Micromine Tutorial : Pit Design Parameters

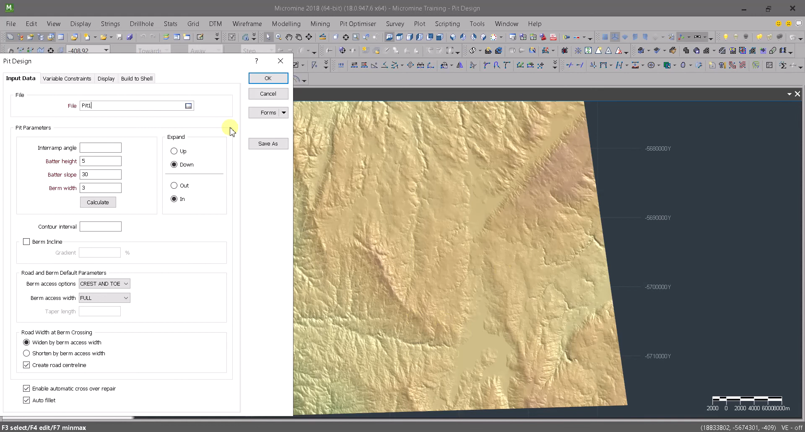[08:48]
on the surface we are going down and inside so we are going down and inside so not outside
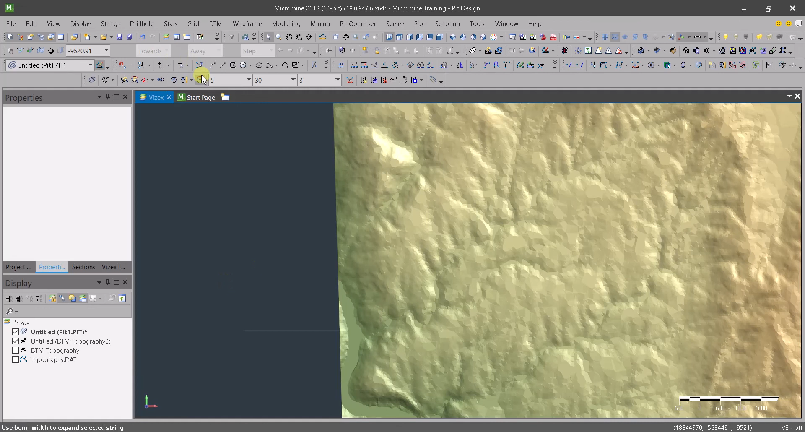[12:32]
here and create a small bit in here
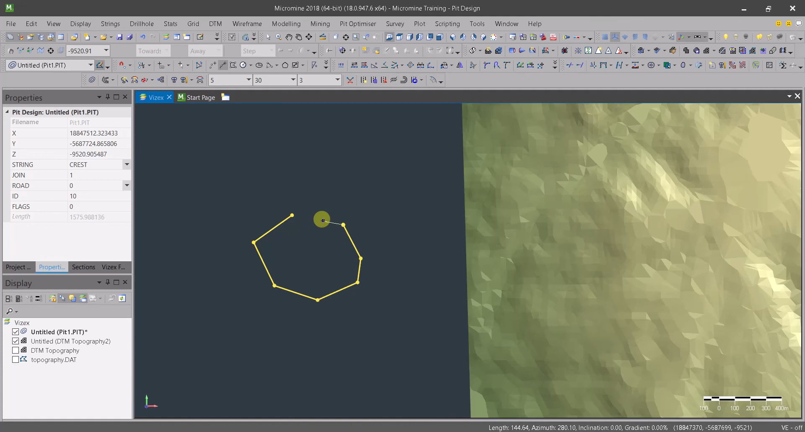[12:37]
and go and close it this is our
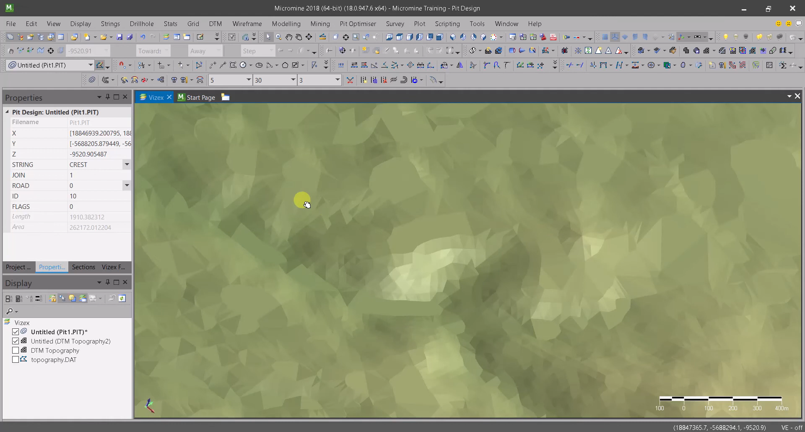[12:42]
uh you know let's hide the wireframe for the moment so that we focus on this bit and let's